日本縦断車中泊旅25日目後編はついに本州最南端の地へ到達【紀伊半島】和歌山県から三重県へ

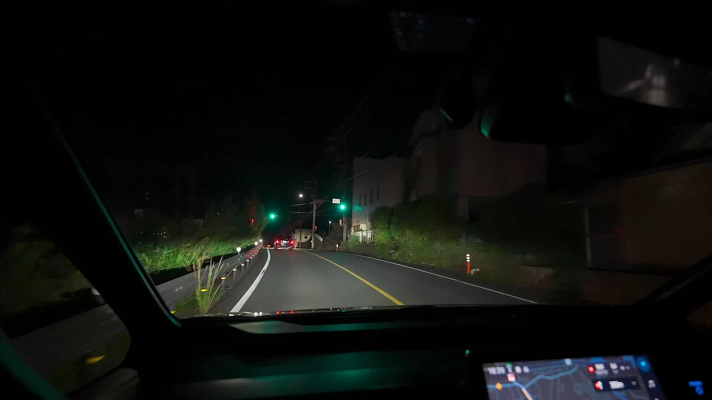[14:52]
今日宿泊予定のホテルが、多分、左に見えている、ホテルですね。ちょっと背の高い、ところだと思います。